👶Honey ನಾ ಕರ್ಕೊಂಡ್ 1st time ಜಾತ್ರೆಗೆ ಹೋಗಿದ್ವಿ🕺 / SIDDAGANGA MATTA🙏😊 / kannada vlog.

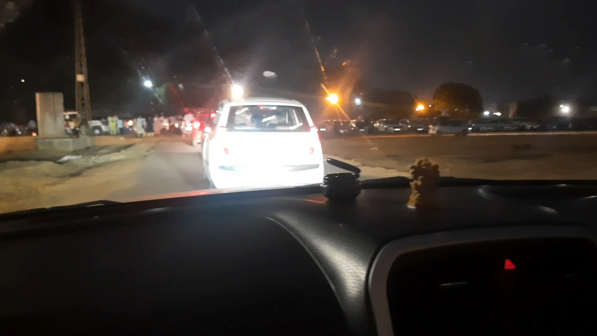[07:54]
ಫ್ರೆಂಡ್ಸ್, ಮಠದ ಹತ್ರ ಬಂದ್ವಿ, ತುಂಬಾ ರಶ್ ಇತ್ತು. ಸೊ ಗಾಡಿ ಕೂಡ ನಮಗೆ ಪಾರ್ಕ್ ಮಾಡೋದಕ್ಕೆ ಜಾಗ ಸಿಗ್ತಾ ಇರಲಿಲ್ಲ, ಅಷ್ಟು ರಶ್ ಆಗಿಬಿಟ್ಟಿತ್ತು.